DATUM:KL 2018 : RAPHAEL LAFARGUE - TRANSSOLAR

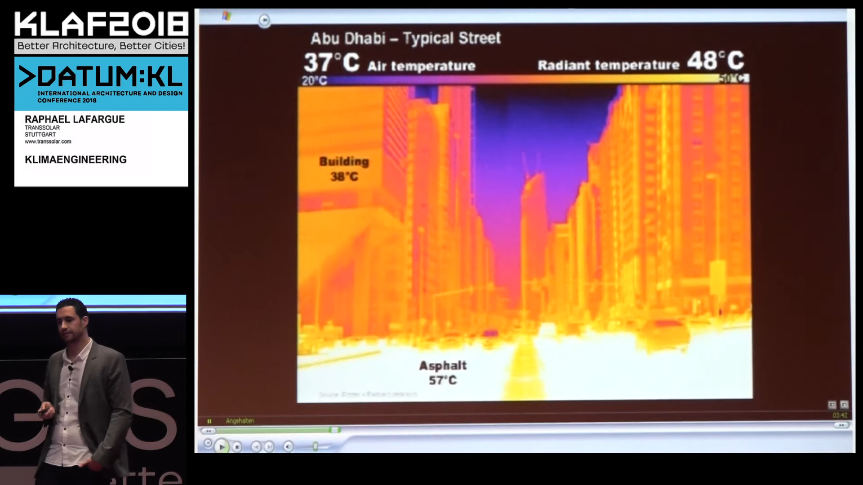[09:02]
On screen: scale bottom 20°C
the mean radiant temperature, so what you actually feel is 48 degrees,
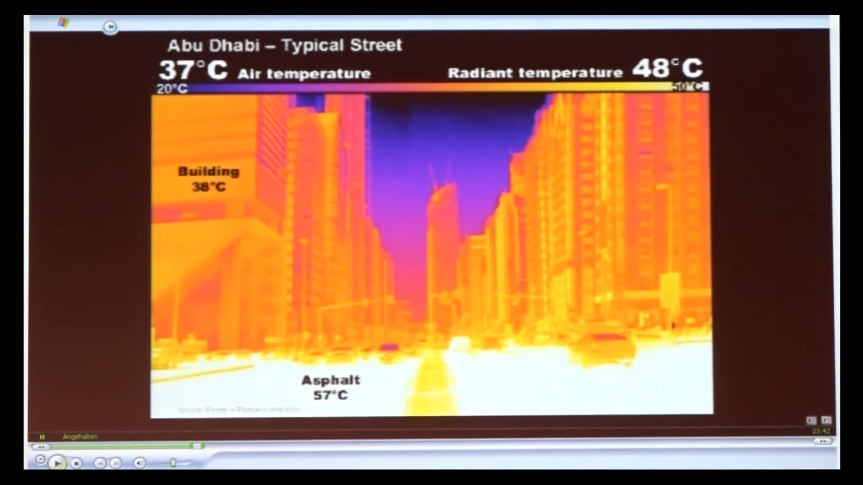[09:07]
On screen: scale bottom 20°C
and the asphalt is 57 degrees.
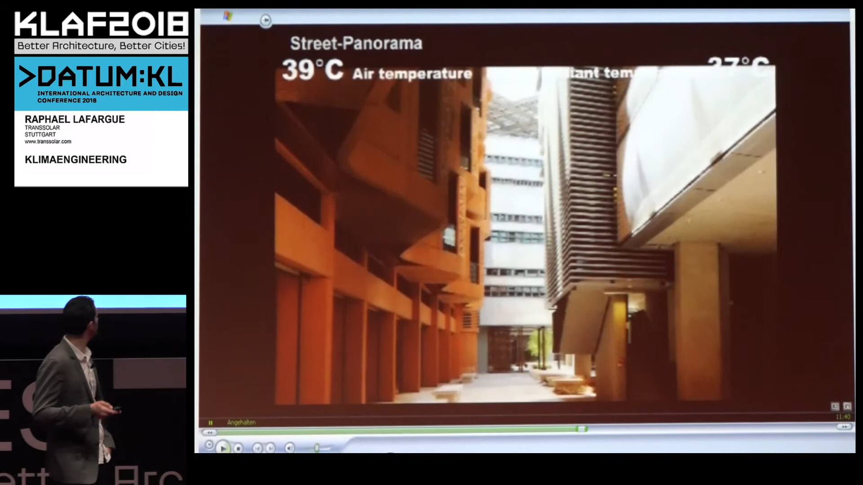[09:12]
Now looking at a canyon street, a typical canyon street in Masdar, the air temperature is 2 degrees higher than in Abu Dhabi, 39 degrees,
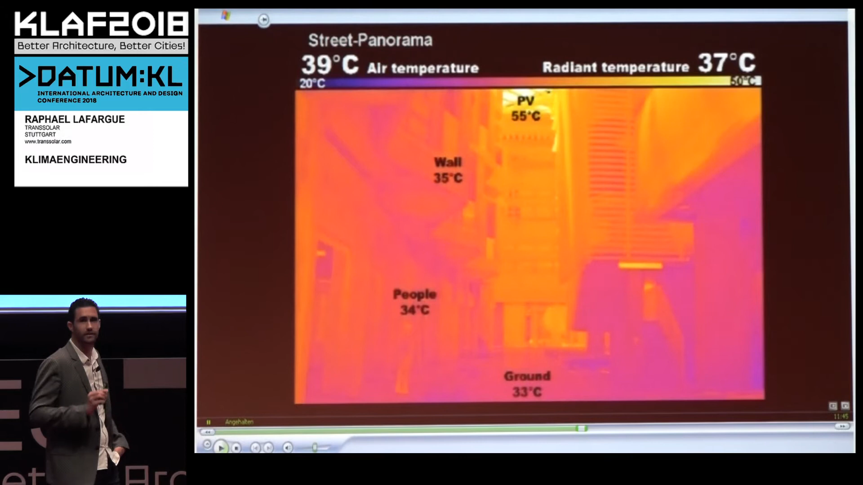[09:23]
but we do have a mean radiant temperature almost 10 Kelvin lower than in Abu Dhabi, 37 degrees, and the ground is 33 degrees.